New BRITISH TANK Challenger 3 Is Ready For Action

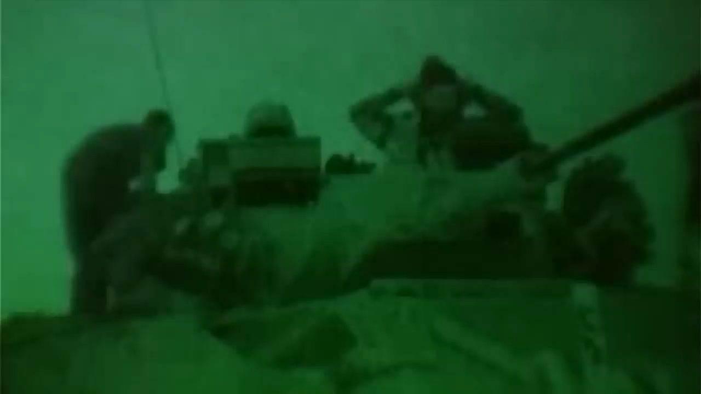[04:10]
For operation at night, the Warrior is fitted with thermal imaging equipment.
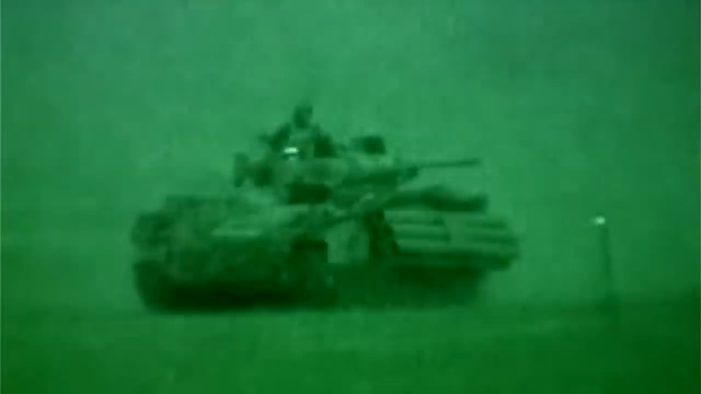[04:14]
The seven troops carried enter through a door in the hull rear.